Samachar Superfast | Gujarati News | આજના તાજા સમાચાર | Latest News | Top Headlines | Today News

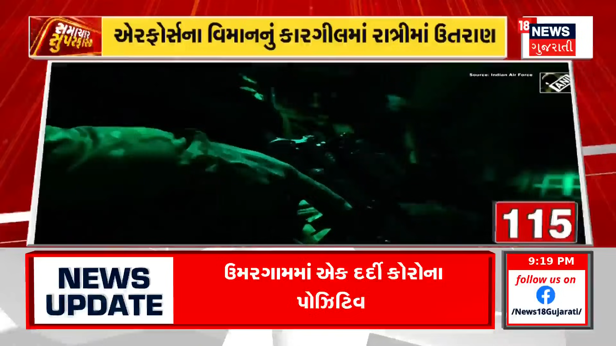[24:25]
भारतीय वायुसेना विमान रात्रि समय कारगिल में सफलतापूर्वक उतराण। एयरफोर्स C-130 जे विमान कारगिल रनवे पर उतराण करू जो वीडियो भारतीय वायुसेनाए जाहिर कर।